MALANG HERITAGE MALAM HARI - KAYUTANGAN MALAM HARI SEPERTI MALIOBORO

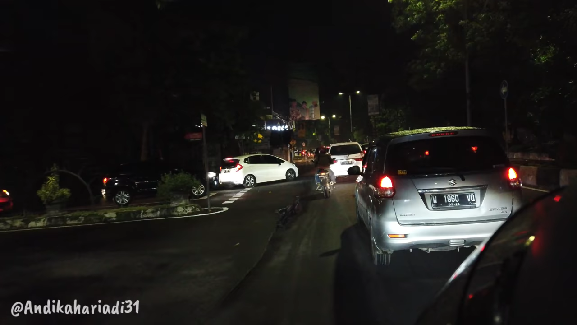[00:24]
Malang Heritage salah satu tempat yang
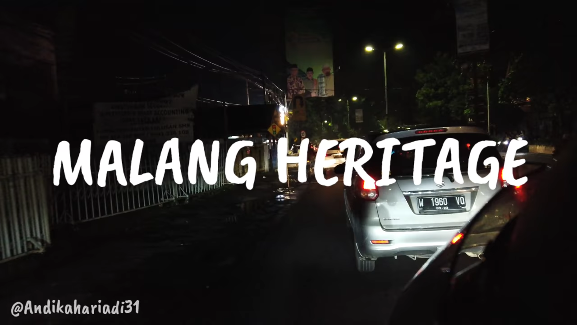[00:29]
baru aja selesai dikerjakan atau di
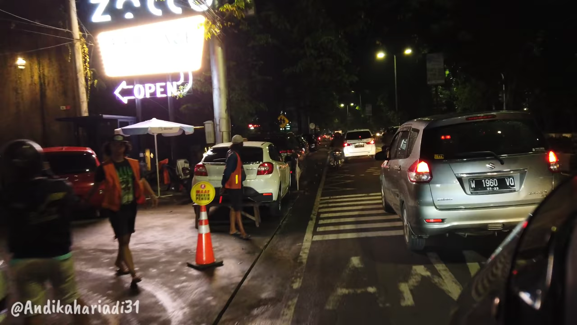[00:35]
romba ya jalan kayu tangan dan sekarang lagi happening banget karena katanya lampu-lampunya juga sudah dipasang
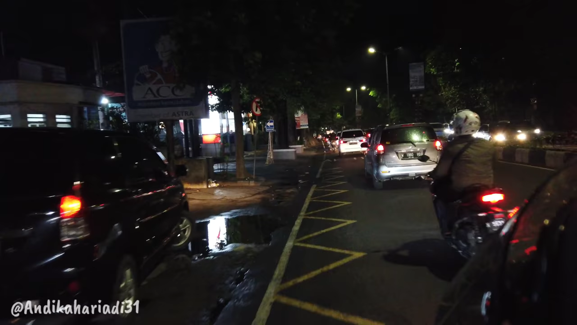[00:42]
mirip seperti malioboro dan sekarang ada di kota Malang ya tapi saya sering lewat daerah situ untuk siang hari baru kali ini mau lihat kondisi malam harinya seperti apa katanya rame dan juga udah banyak anak-anak muda yang nongkrong disana
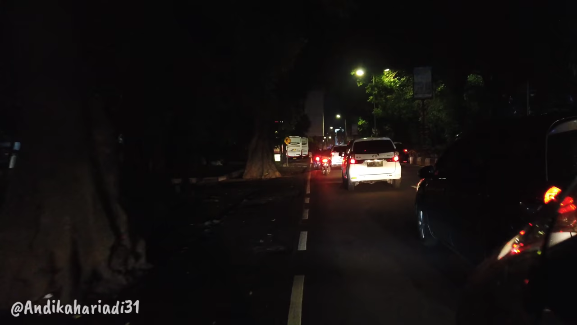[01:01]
ini sekarang lagi di jalan depan rumah sakit umum Saiful Anwar bentar lagi kita akan masuk ke daerah kayu tangan yang sudah di renovasi di romba mulai dari jalan trotoarnya dan juga aspalnya itu dibikin dari
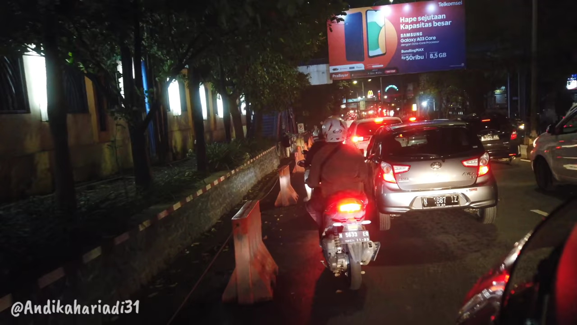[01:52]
ini sudah di depan rumah sakit Saiful Anwar sekarang kelihatan lampu merah semua ini lampu rem mobil rem motor padat merayap macet malang heritage ini udah mulai di kalahkan atau
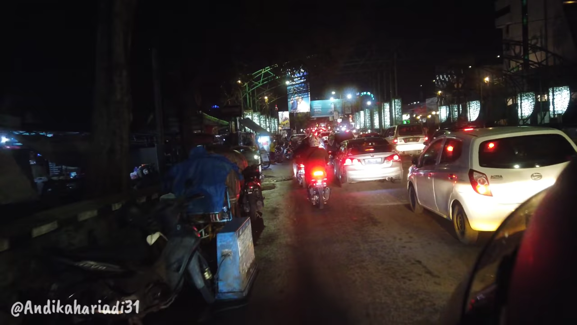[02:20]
dibangun mulai dari tahun 2021 ya dan baru clear sekarang itu bener-bener
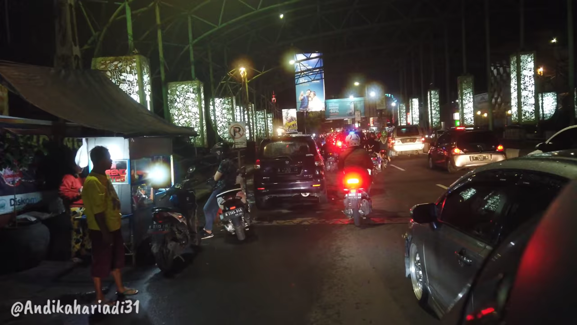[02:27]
selesai apa masih ada pembangunan lagi saya kurang tahu dan dari
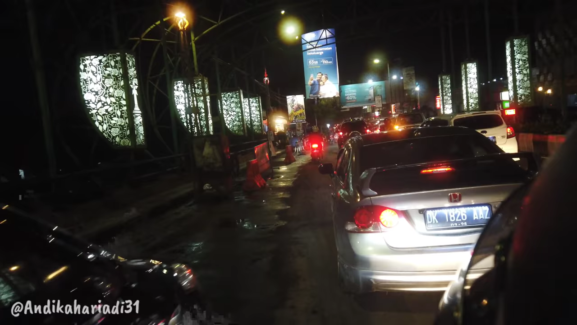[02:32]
sisi di utara yang dibangun yang di benai ya di depan McDonald kayu tangan ini ya ini depan ini bentar lagi udah mulai masuk ke area Malang Heritage ini macet gara-gara ada Malang
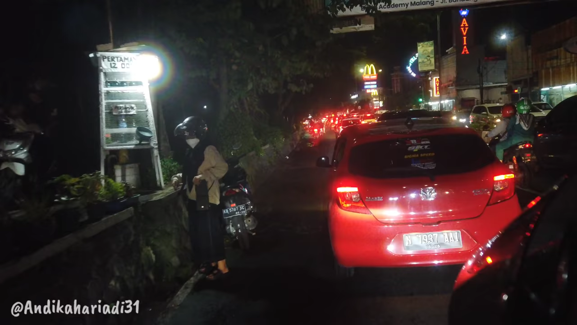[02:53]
Heritage ini atau enggak ya saya kurang tahu tapi memang Malang kalau malam minggu ya pasti macet gini ya
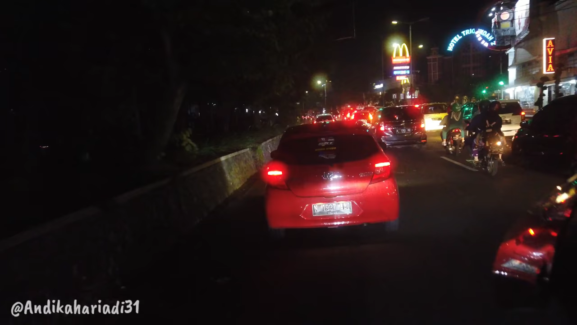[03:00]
orang udah keluar kalau apalagi ini cuacanya cerah juga enggak hujan tadi udah habis hujan Sabtu nah ini jalannya mulai pavingan kayak gini dan lampu-lampunya kok masih mati ya ini
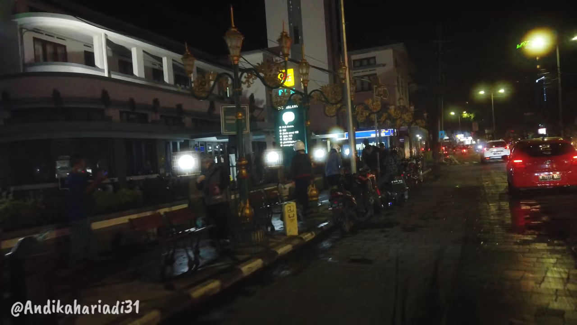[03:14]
segini lampunya masih mati tapi kita lihat coba yang di sebelah sana setelah perempatan Raja Bali ini Oh nyala sebelah sana nyala udah kelihatan
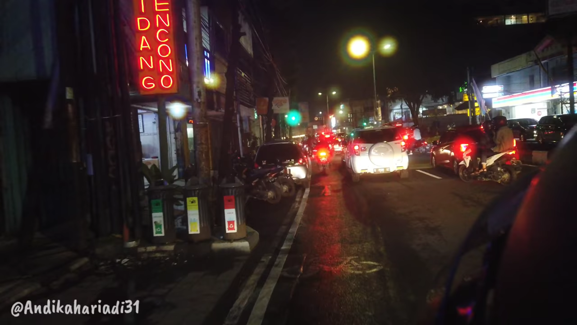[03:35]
dari jauh yang di depannya PLN tadi mati ya udah ada anak-anak muda nongkrong tapi nunggu lampunya nyala atau gimana enggak
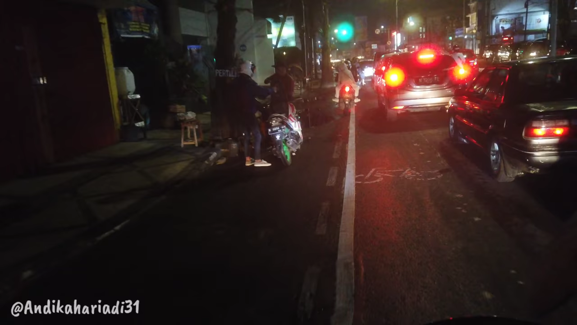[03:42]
tahu Hai sudah kelihatan lampu-lampunya ini di depan BCA Raja Bali atau BCA KCU Malang masih lampu kuning nah ini di depan ini aspalnya udah jadi paving
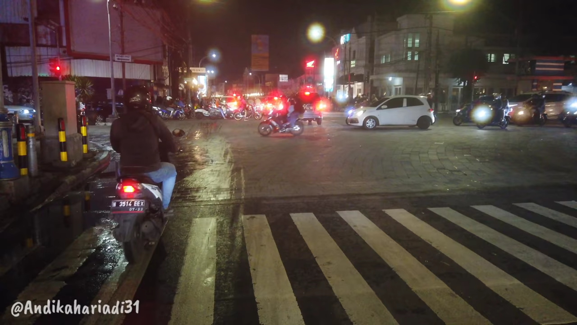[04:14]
kayak gini ya ini perempatan Raja Bali bukma cetih luar biasa pavingan di model kayak di Jogja kayak di daerah Malioboro atau di Tugu Tugu Jogja kan seperti ini konsep jalanannya
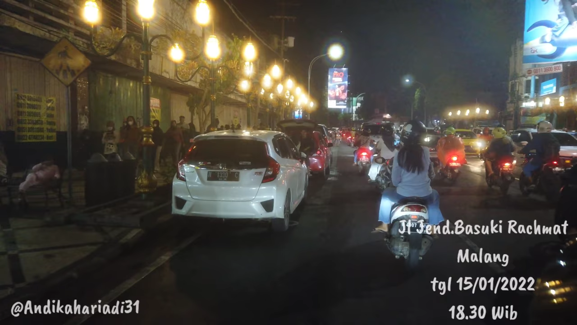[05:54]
kita coba muter-muter aja dulu
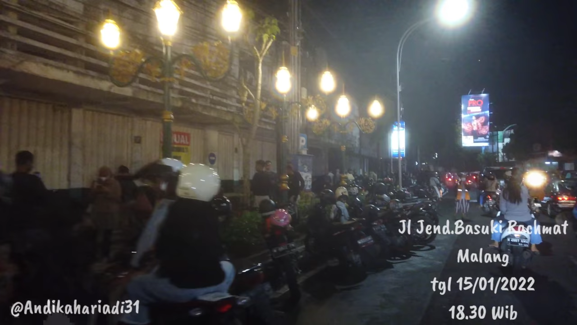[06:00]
rame ini padahal cuma trotoar dikasih lampu dan dikasih bangku ya nah sampai sini lampunya udah habis oke kita coba muter lagi di depan gereja kayu tangan
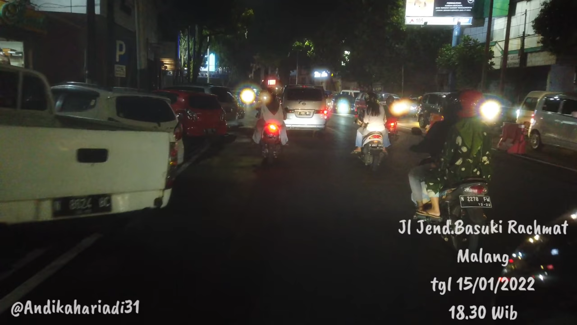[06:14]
macetnya full-fullan udah kondisi bisa dibilang wisata baru bukan wisata ya dibilang ada pembaruan di tengah kota ini kayu tangan
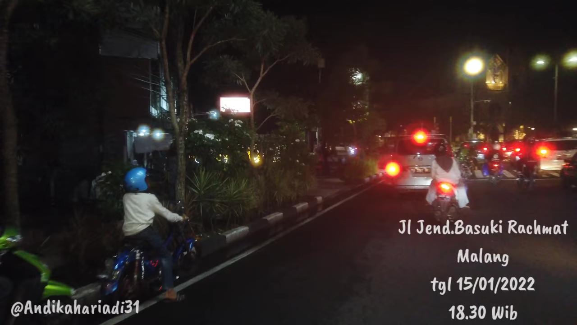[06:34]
ada pembaruan yang dilakukan pihak pemerintah di tengah kota dengan oh ini masih pabingan di sini
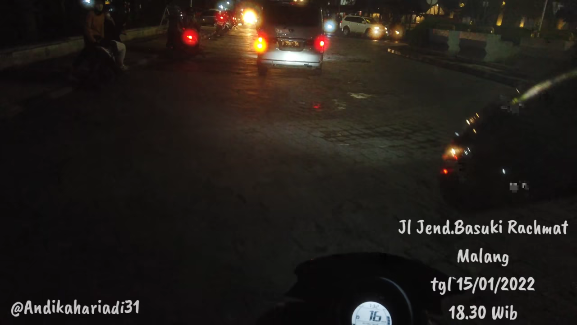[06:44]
jadi orang-orang pada antusias lihat